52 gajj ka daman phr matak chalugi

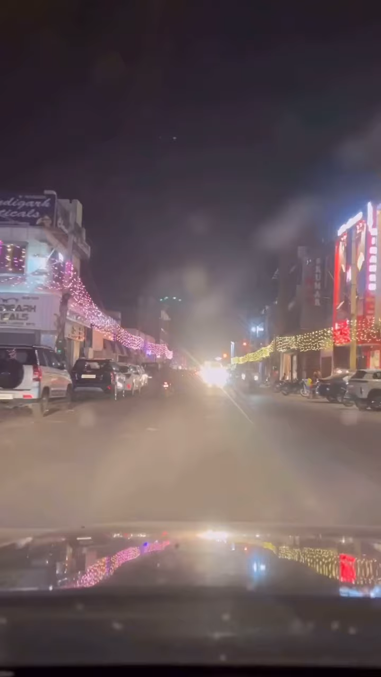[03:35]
कुछ फ्रूट वगैरह लेने थे वो ले लिए और कैथल की रौनक भी देखने लायक थी भाई।